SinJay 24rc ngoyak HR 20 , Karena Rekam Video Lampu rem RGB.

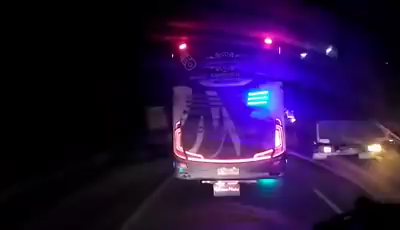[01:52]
Apik ya lampunya ya. Iya lampunya ya kata lampu remnya langkau ya.